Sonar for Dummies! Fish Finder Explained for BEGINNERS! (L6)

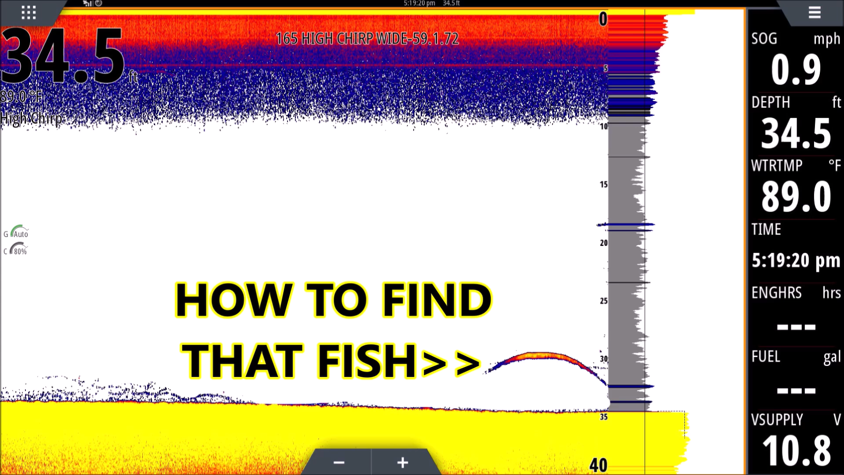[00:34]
On screen: depth 34.5 ft, water 89.0°F
after it leaves my a scope how do i catch that fish where exactly is it in this video i'm going to tell you everything i know about that and how to find that fish we have more technology than ever before and the only time we truly know where that fish is is when it's in the a
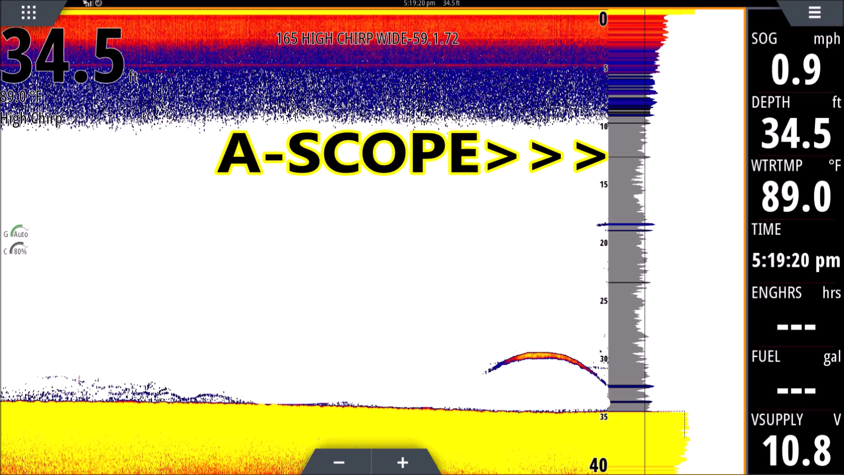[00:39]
On screen: depth 34.5 ft, water 89.0°F, speed 0.9 mph
scope after that it's just in the history and that's a moment in time it's not
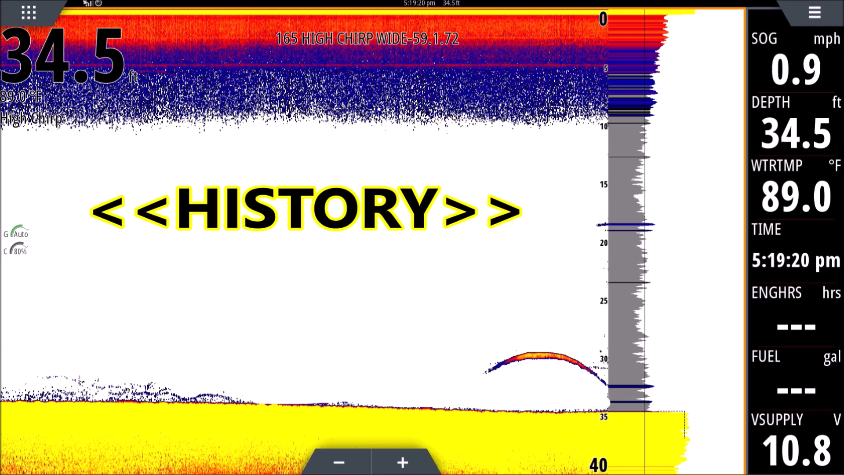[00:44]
On screen: depth 34.5 ft, water 89.0°F
a moment in distance but our technology is fantastic these days and in this video i'll show you exactly how to keep an eye on those fish and how to track them as best you can
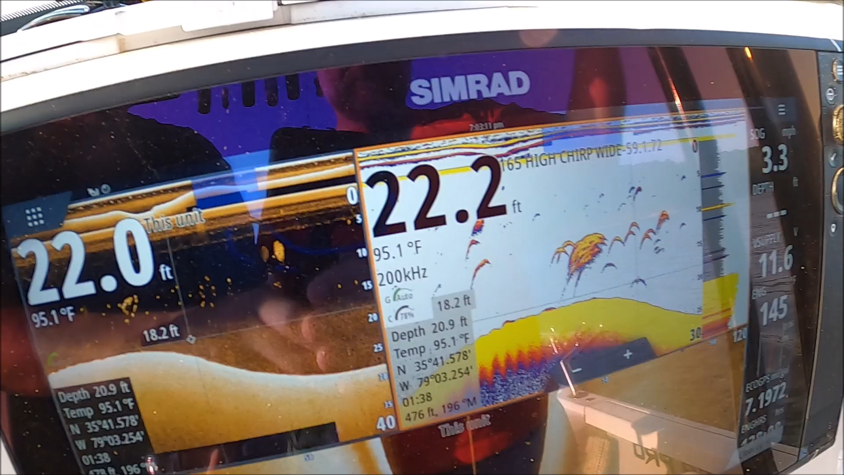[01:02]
On screen: water 95.1°F
was a school white bass right there but if you want to set a waypoint on it you can just touch it
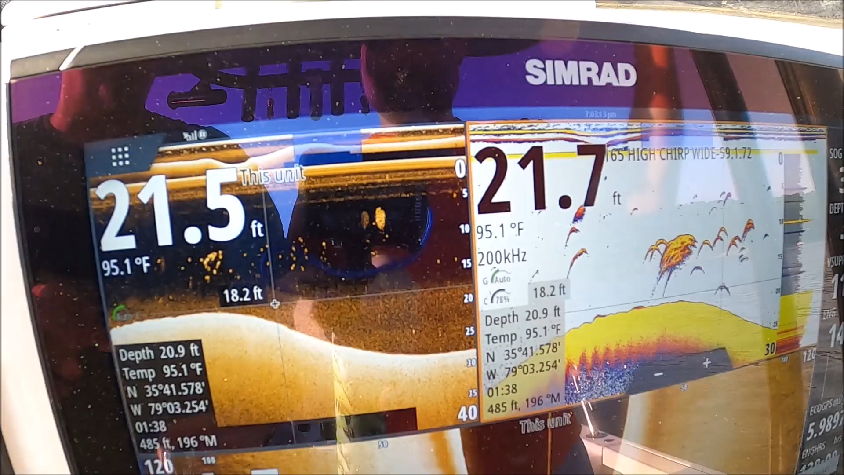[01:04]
On screen: water 95.1°F
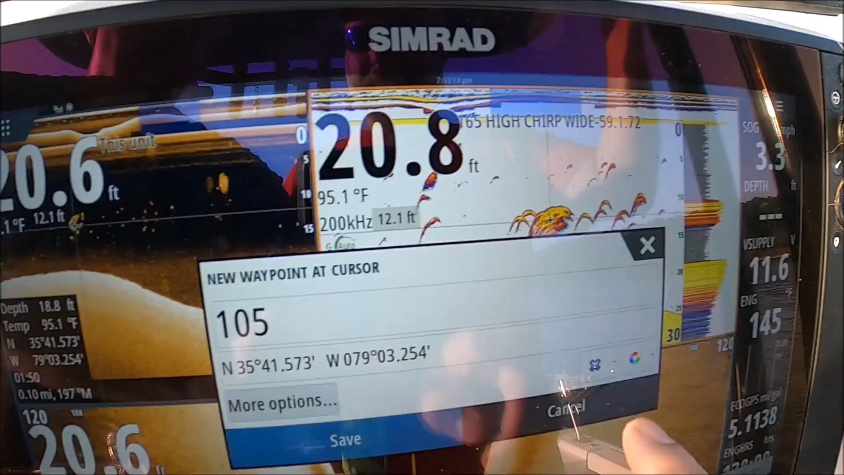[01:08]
On screen: water 95.1°F
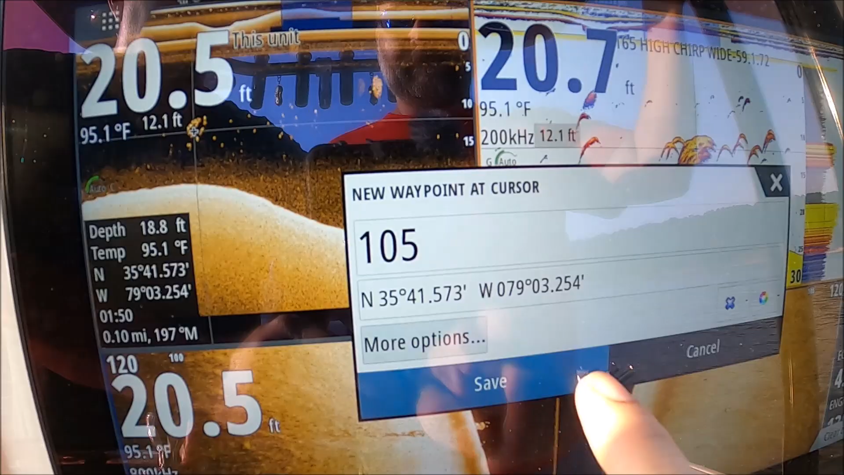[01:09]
On screen: water 95.1°F
hit your check mark waypoint at cursor and now we have a mark on it come over to our chart
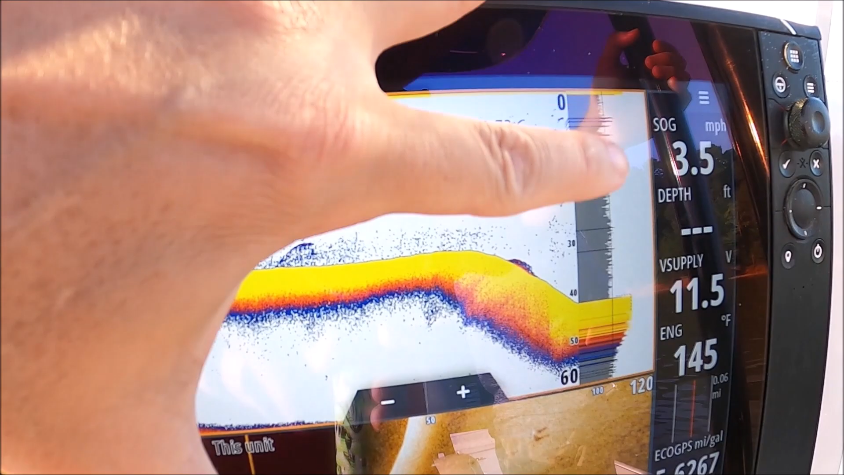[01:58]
On screen: speed 3.5 mph
boat now once it's past that a scope this is just a history it's just a picture of what happened
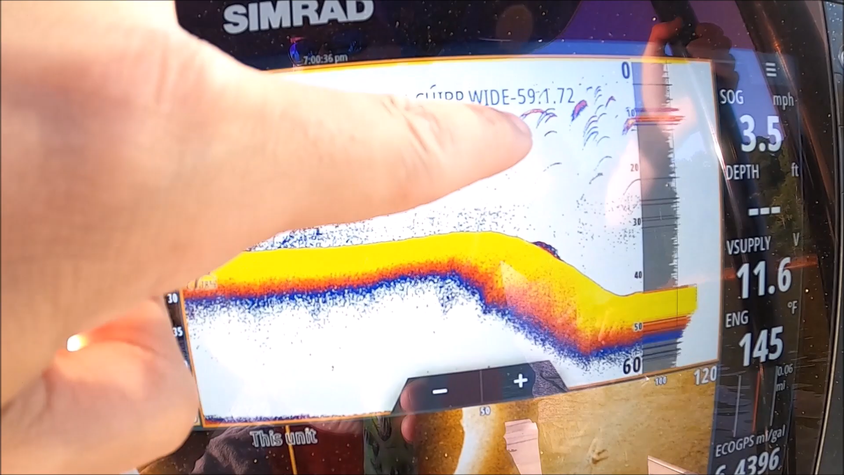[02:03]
On screen: speed 3.5 mph
that does not help us at all finding the fish the quickest
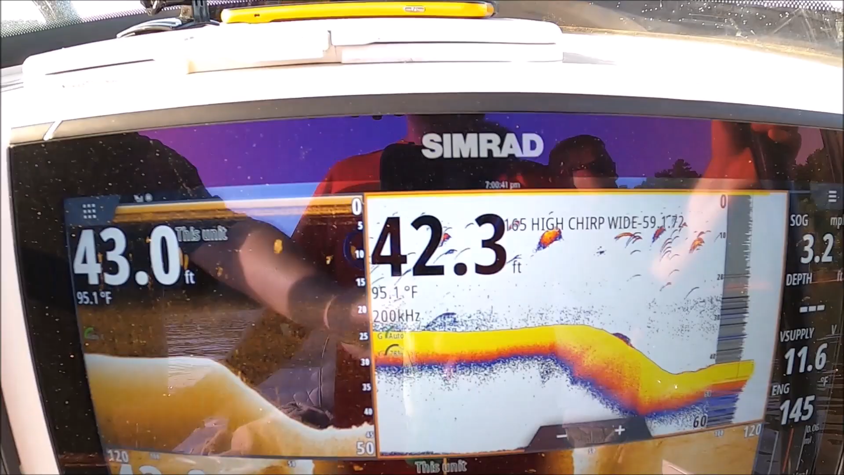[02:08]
On screen: water 95.1°F
way an easiest way to find out exactly where those fish are look at this boat coming in between both of us
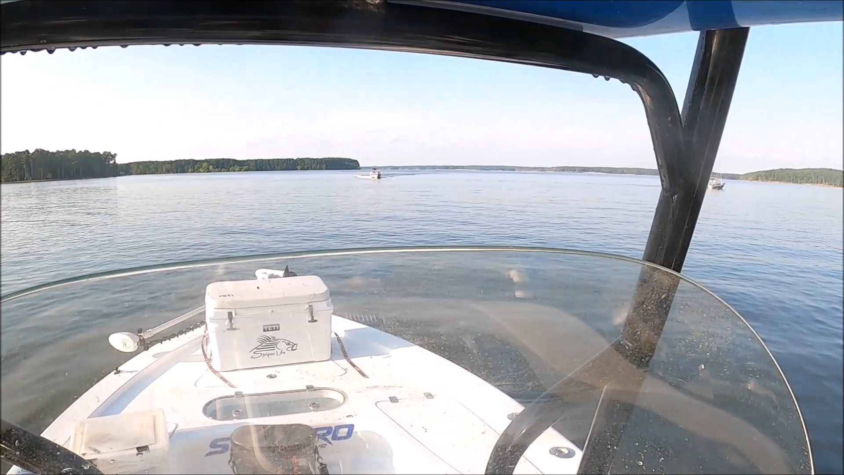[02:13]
the easiest way to find those fish is touch the screen you just touch
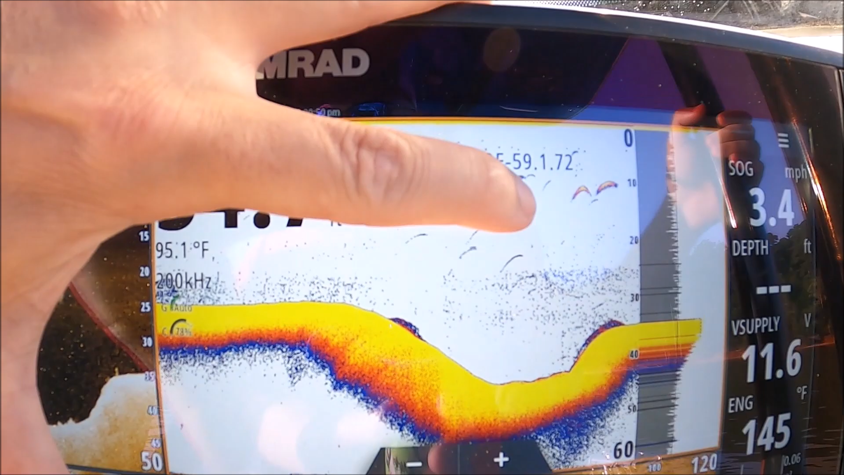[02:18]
On screen: water 95.1°F, speed 3.4 mph
the screen here on those marks that fish is 107 that mark
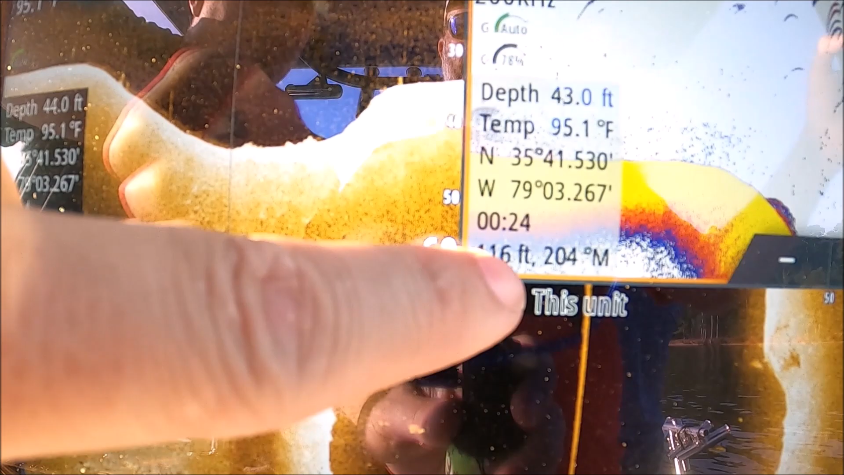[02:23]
On screen: water 95.1°F
is 112 117 see it's getting further and further away from us but now we know where that mark was
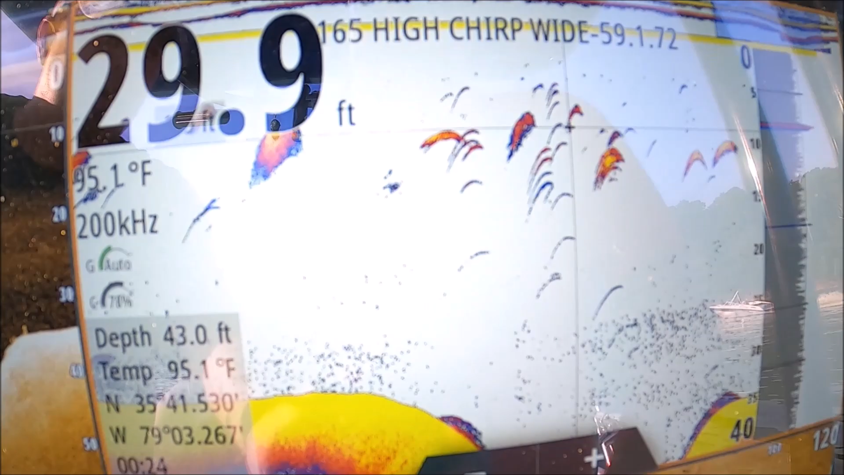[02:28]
On screen: water 95.1°F
it doesn't help a whole lot because we don't that fish is swimming you know we don't know where that fish is but we're using it to find isolated